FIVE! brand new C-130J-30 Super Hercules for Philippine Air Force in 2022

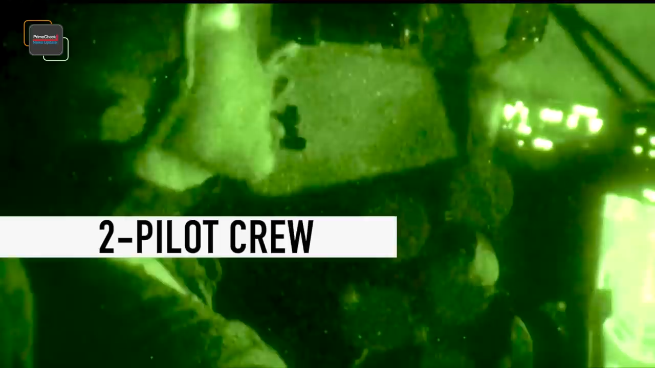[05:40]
Two pilot crews fitted with night vision imaging system The
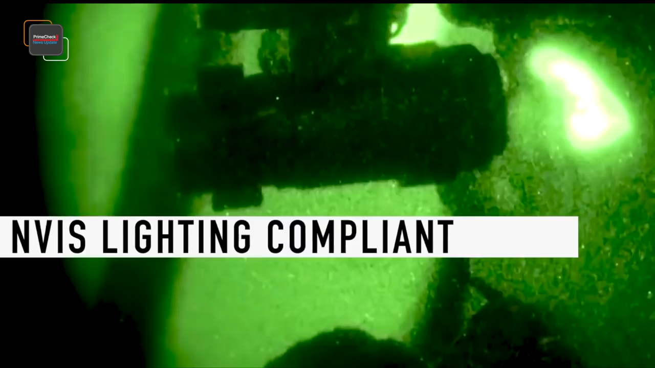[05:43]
C-130J-30 has an impressive and powerful engine